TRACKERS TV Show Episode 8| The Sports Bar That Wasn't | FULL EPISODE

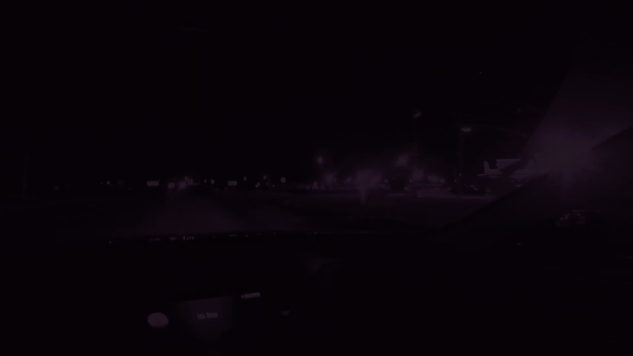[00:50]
Bars on the right hand side, little sports bar, ice house.
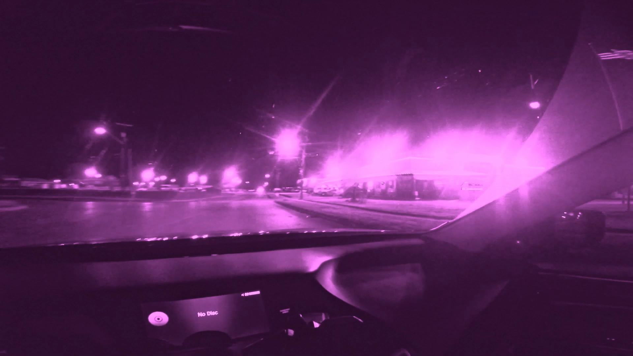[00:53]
Take a right here. I'm gonna drive to the parking lot and see if we can see his car. Or truck. He's in a truck tonight, I believe. They're looking for a white pickup. And let's see if we can find it.
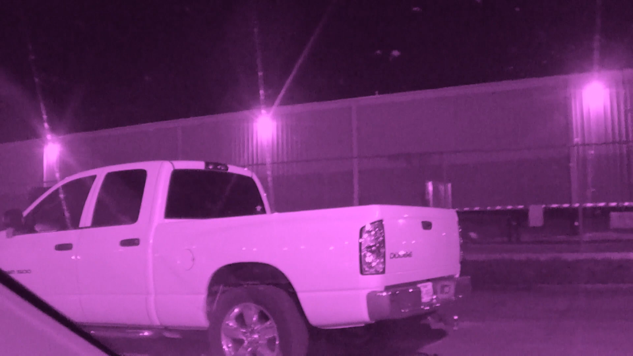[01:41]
Found the vehicle. Looks like it. So it was a Ram pickup. Yep, that's it.